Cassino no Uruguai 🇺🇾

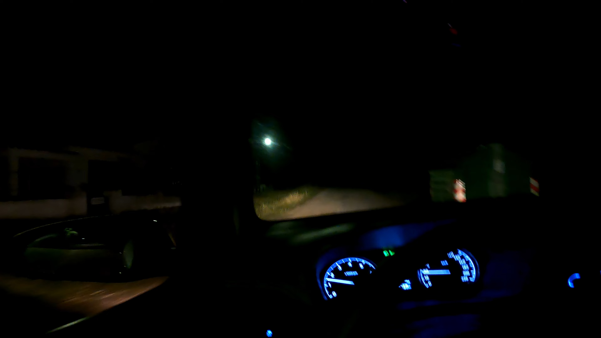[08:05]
A gente fez aqui só pra dar a volta, mas ó. Tem as casas abandonadas. Tem só aparecendo bichão aí.
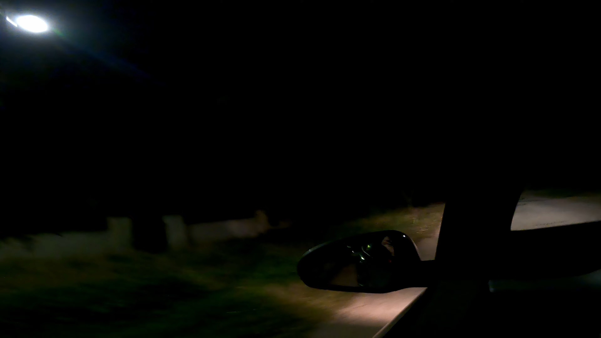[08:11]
Ah, dá pra chegar pelo fim da rua. A gente parou aqui pra observar um pouco o movimento.